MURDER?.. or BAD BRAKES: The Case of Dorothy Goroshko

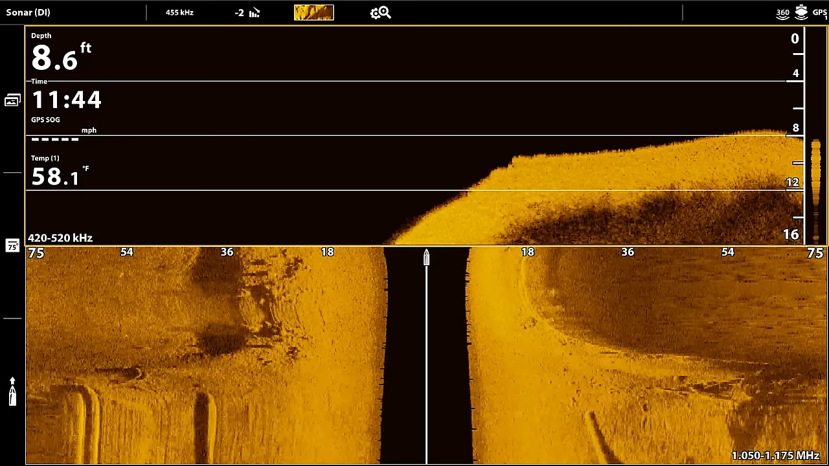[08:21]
On screen: depth 8.6 ft, water 58.1°F
All right, here we go, a couple of logs in here.
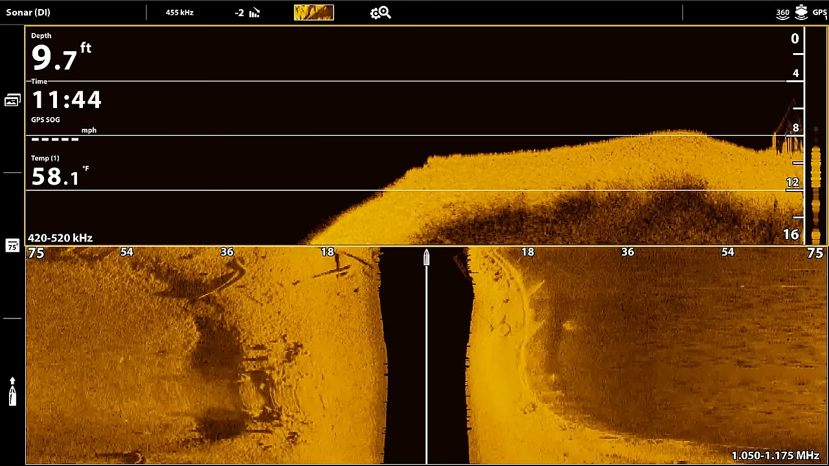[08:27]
On screen: depth 9.7 ft, water 58.1°F
As we are cruising through here, like I said, we were talking about how
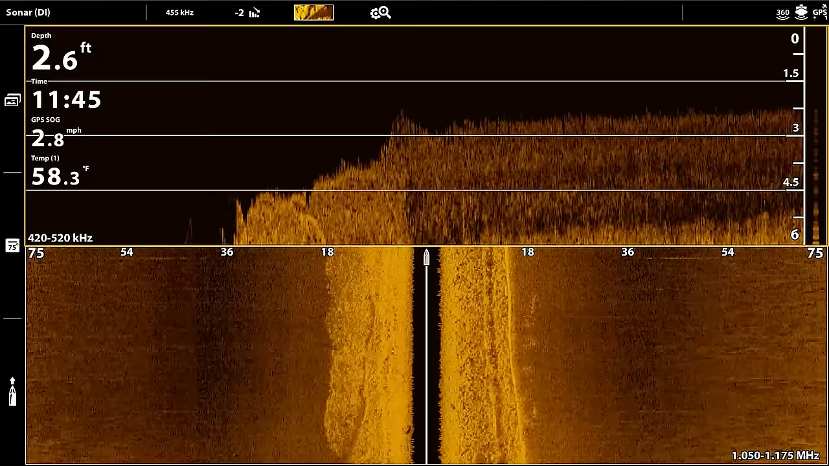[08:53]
On screen: depth 2.6 ft, water 58.3°F, speed 2.8 mph
Yeah, only 2.5 feet deep here.
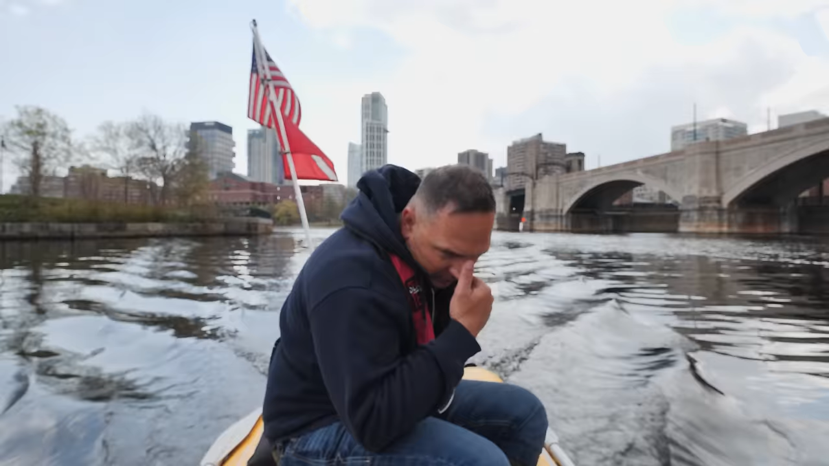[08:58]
Oh, we got something good, nice there. Yeah. See that? Right there on the left? I see it.
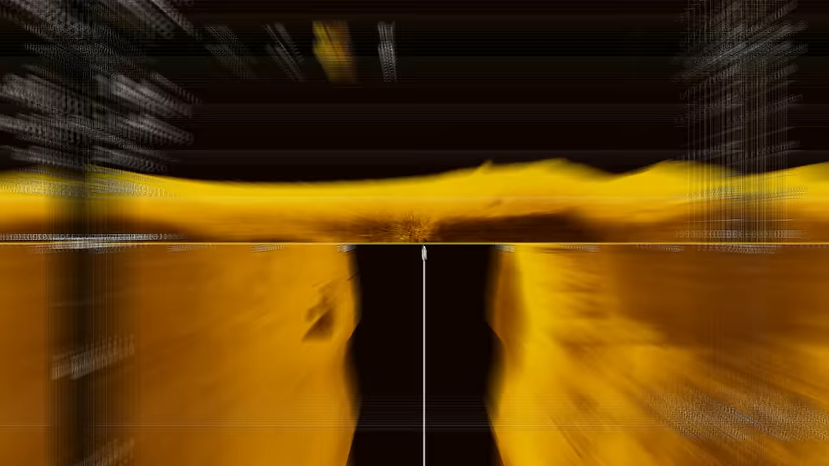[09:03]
I think it's too square, but it's it looks like one of these blocks. Yeah, it's bigger than a block though, I think. And what we're looking at here on sonar, that we just went over, we were pointing out on the left, on the bottom side of the screen, it was what we call side scan. In fact, we just went over it again right there. And so the side scan is, I can scroll back to it right here, and I can zoom in, and I can say, all right, well, it's too square in shape.
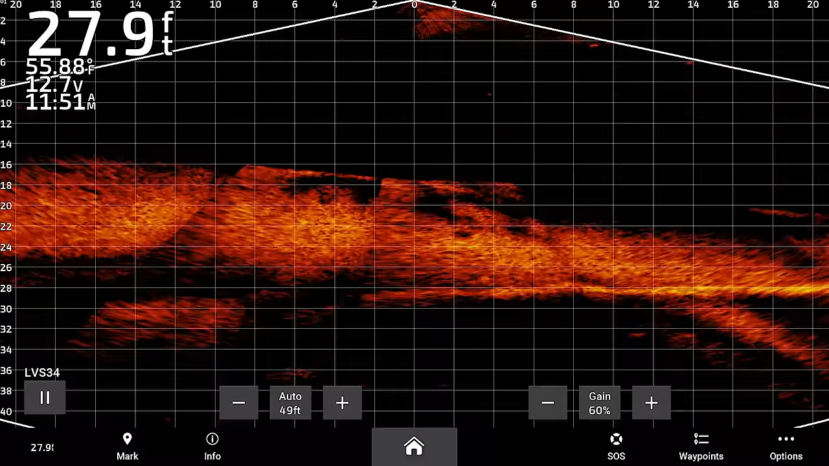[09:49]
On screen: depth 27.9 ft, water 55.88°F
It's the other sonar image that we use here. And when we do so, we'll be able to manipulate it, turn our sonar up and down, and kind of shine, more like a flashlight that we're shining on it to identify exactly what it is. And so that's kind of how we use the three sonar systems in conjunction with one another here.
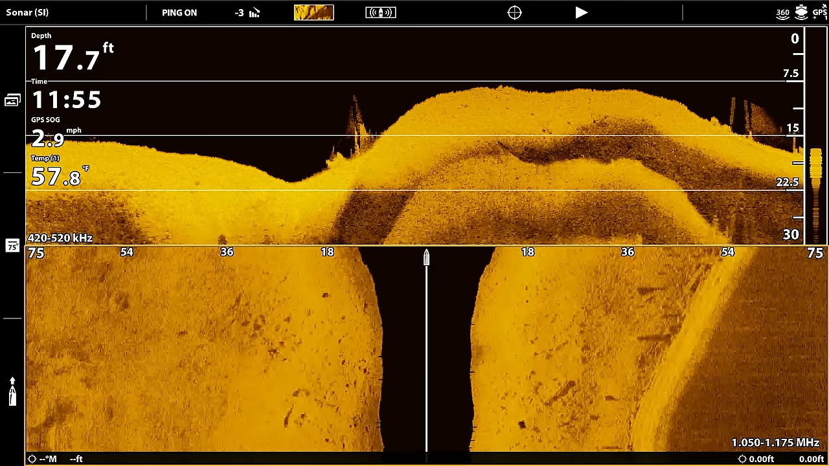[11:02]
On screen: depth 17.7 ft, water 57.8°F, speed 2.9 mph
Jared, none of this was here. All of this was this is all new. This was all sand and gravel.
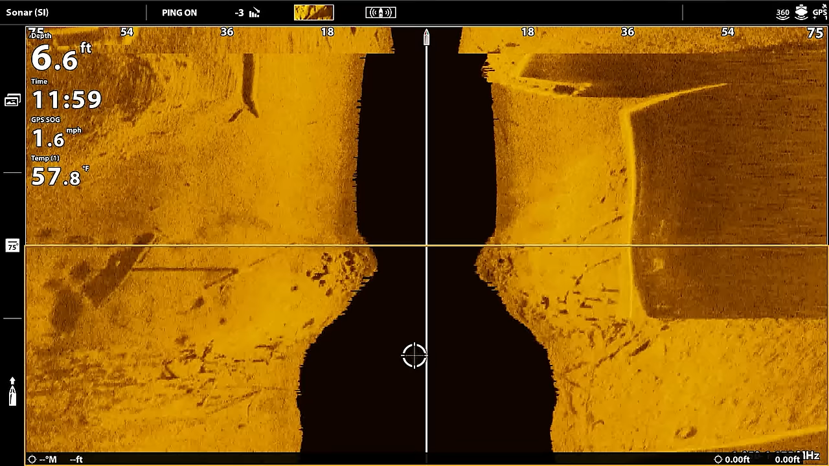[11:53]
On screen: depth 6.6 ft, water 57.8°F, speed 1.6 mph
Oh, over on the left? Yeah. Right there? Yeah, it looks like a boat.
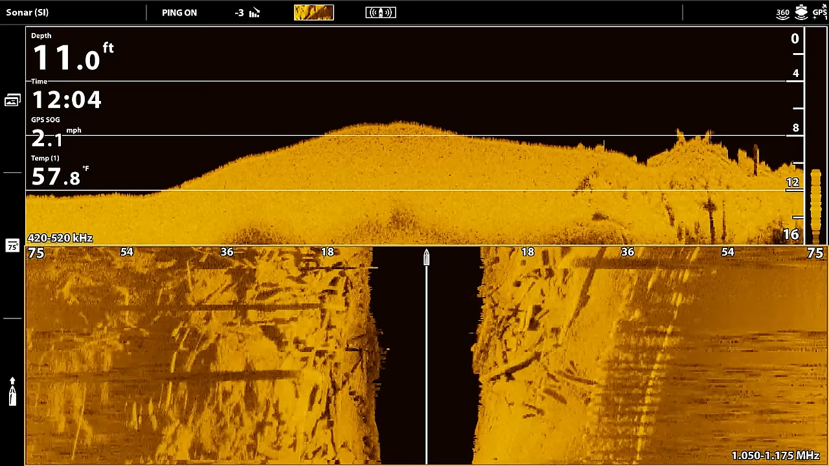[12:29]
On screen: depth 11.0 ft, water 57.8°F, speed 2.1 mph
If you look at the sonar, we can see past each one of them, so you see the shadows. And what we don't see is we don't see a great big shadow blocking a whole bunch. Over here, it looks like we might have something.
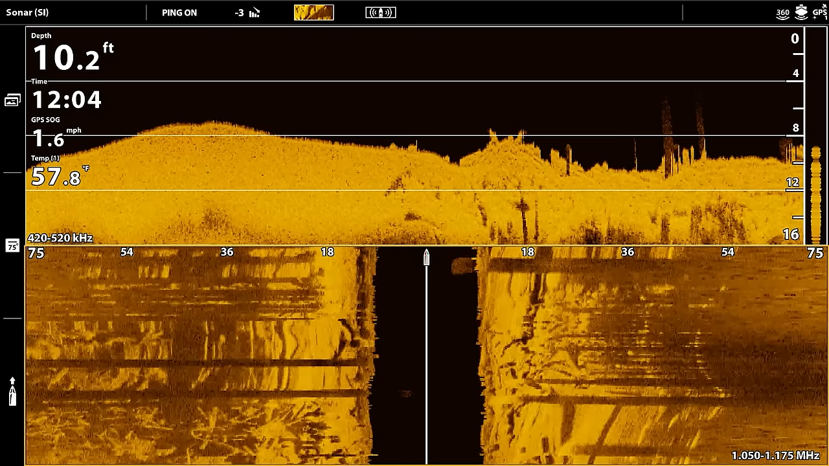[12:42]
On screen: depth 10.2 ft, water 57.8°F, speed 1.6 mph
So that's going to be on the other side of it. So what we're going to do is we're going to turn and shoot back through that section right there.
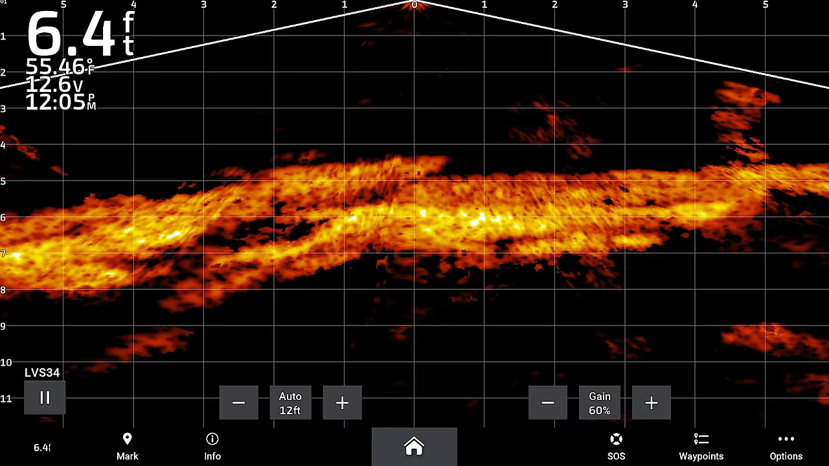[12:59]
On screen: depth 6.4 ft, water 55.46°F
We can see through all of these now right here,
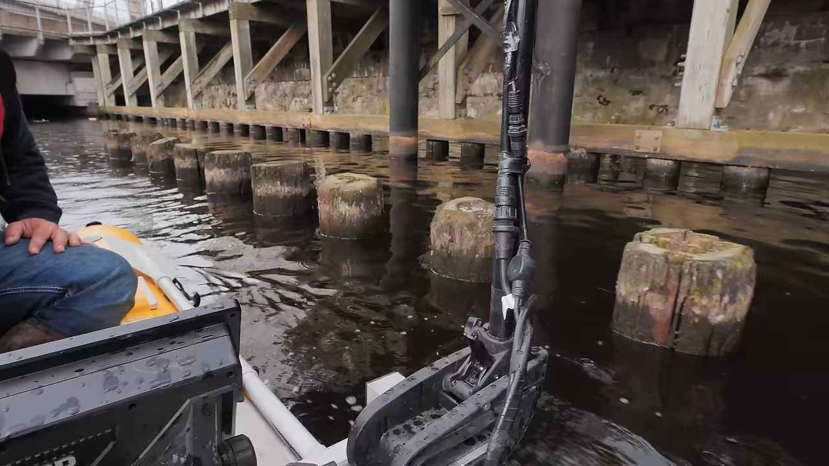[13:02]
and so that clears everything on that side and that side, except for right here. We still have one weird chunk right here we want to double check. And check that out.
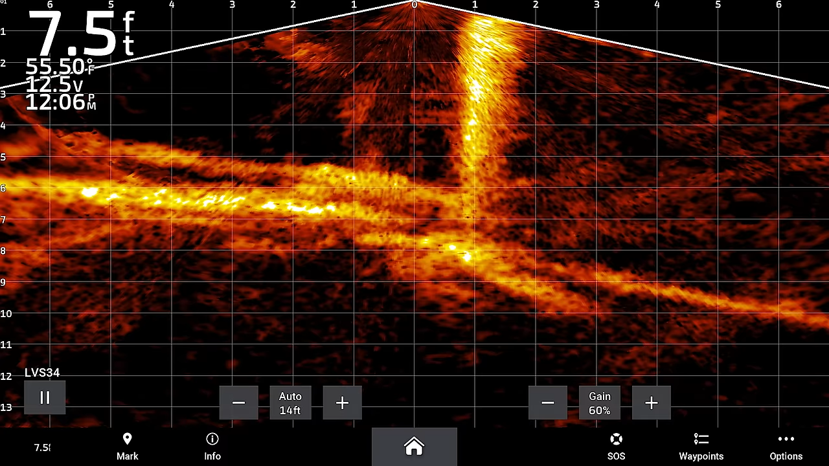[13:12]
On screen: depth 7.5 ft, water 55.50°F
I didn't see any height, but we'll double check it. There's a good amount of stuff right there. Yeah, but yeah, we just don't have anything that's high enough. What's the height of that?
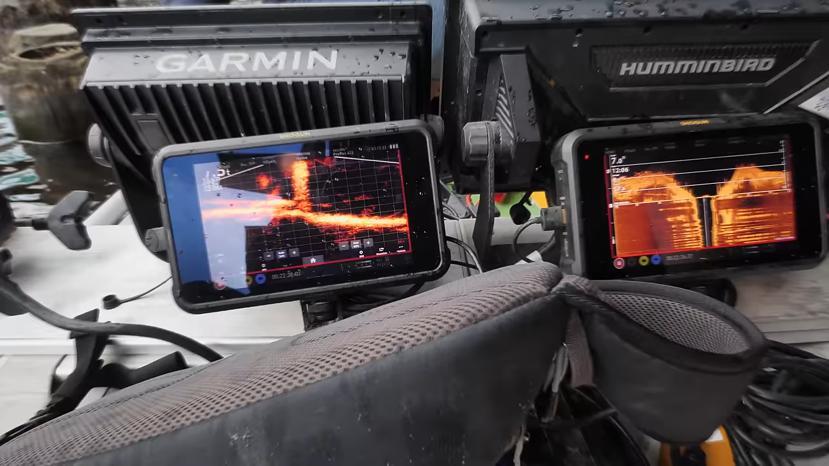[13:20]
It's only 2 feet tall, as far as the debris field that's there.
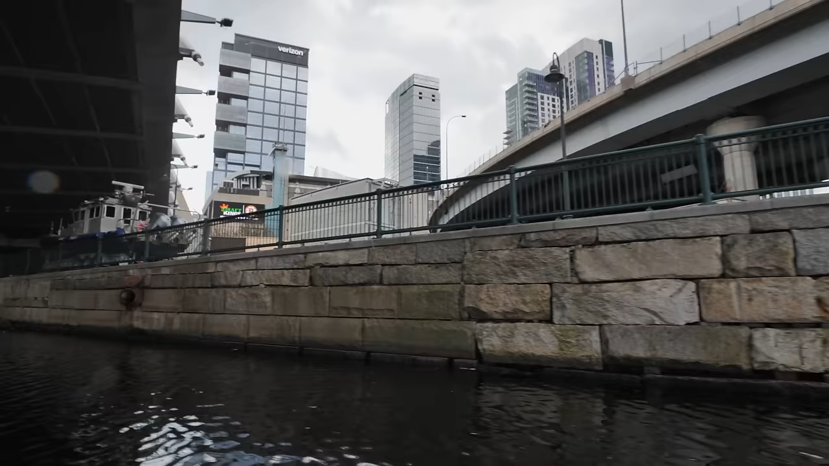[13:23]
Yeah, this is the Boston Garden right there. So back in the day, this was all accessible to put a vehicle right in.
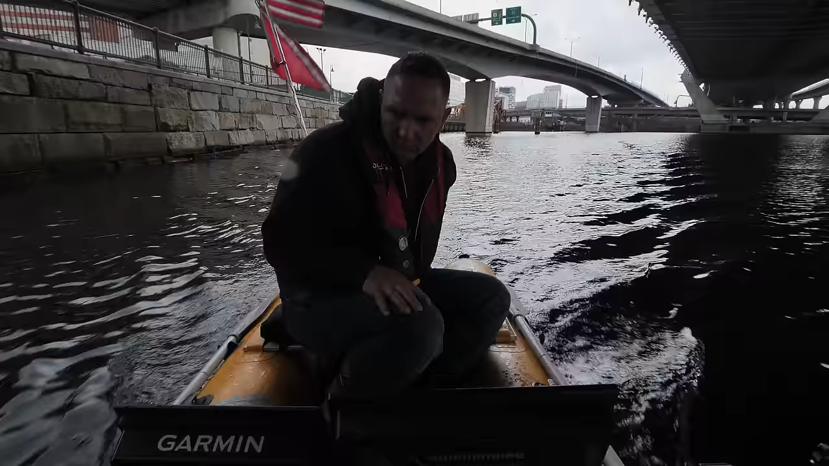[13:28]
So all this was open back in the day. All these fences weren't here.
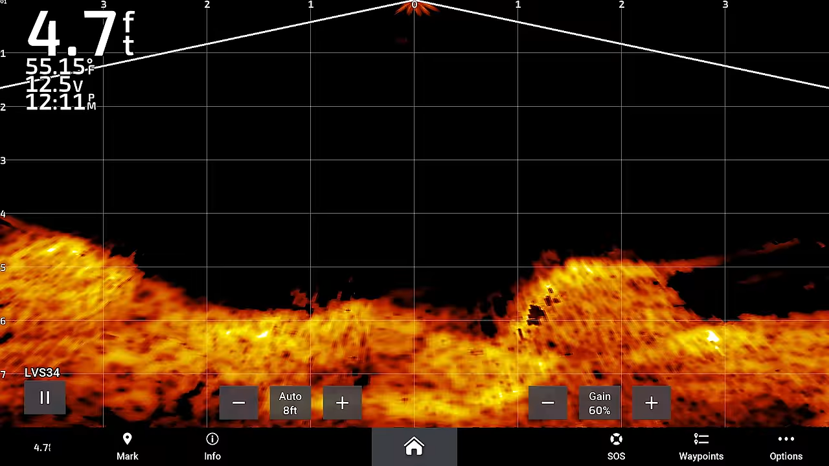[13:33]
On screen: depth 4.7 ft, water 55.15°F
Okay, look, right there. You have an old car right there. Right at the state police. Right at the state police. Right where the parking lot is at. That could be your car.
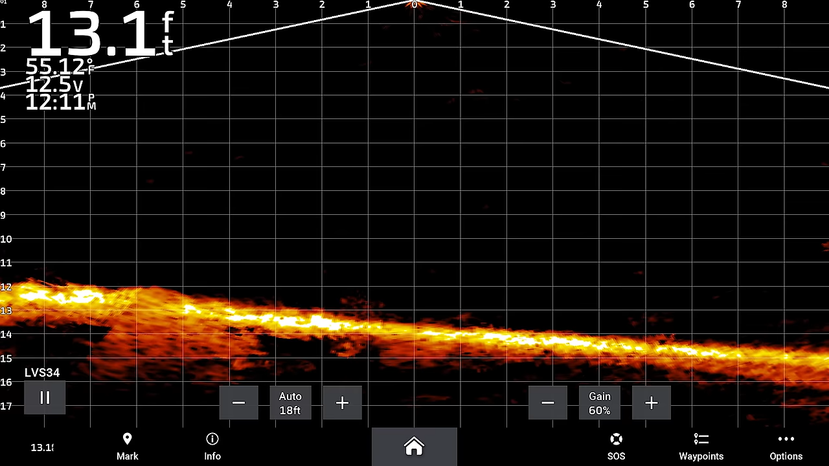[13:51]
On screen: depth 13.1 ft, water 55.12°F
Very clearly under this bridge. Yeah. Yeah, that is an old car. It's on side scan right here. Right there. That could be your car. That car is old enough to be 30, 40 years old.
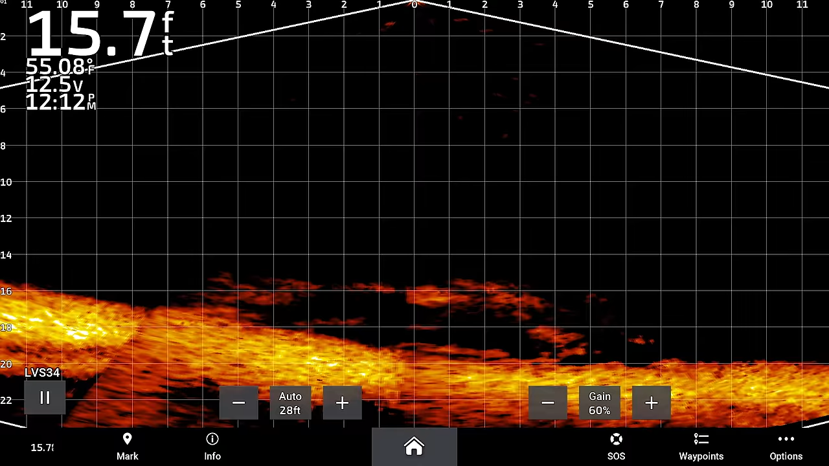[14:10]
On screen: depth 15.7 ft, water 55.08°F
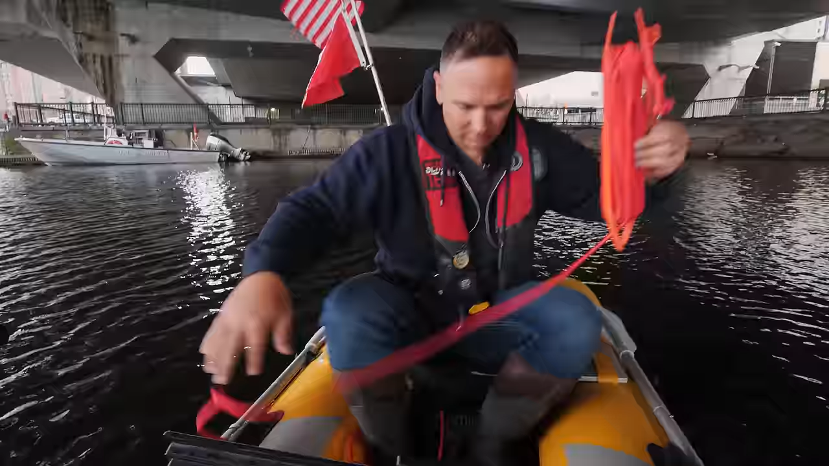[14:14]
So because it's so old, it's not gonna stick like a regular car.
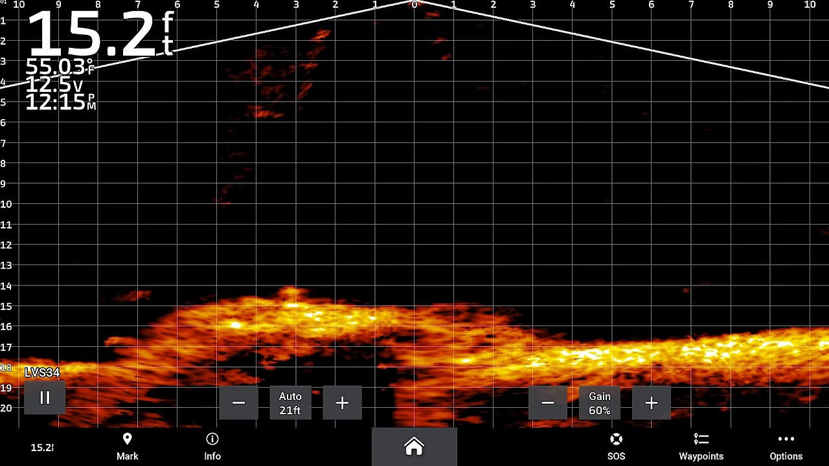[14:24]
On screen: depth 15.2 ft, water 55.03°F
You're in front of it now.